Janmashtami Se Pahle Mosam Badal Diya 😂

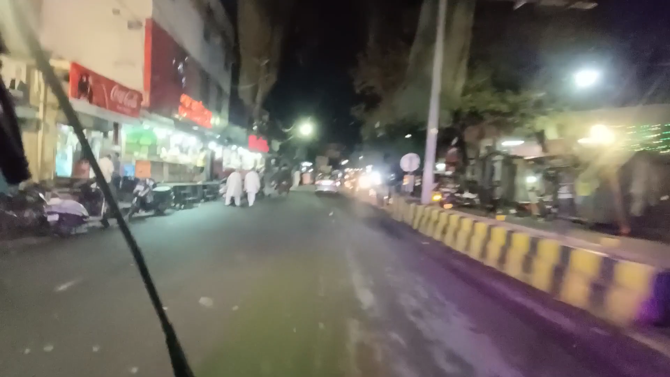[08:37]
दोस्तों अभी जो दिखाया था वो था डिग गेट वाला चौराहा, ये है भूतेश्वर, ये भी ऐसे ही सजा रखा है।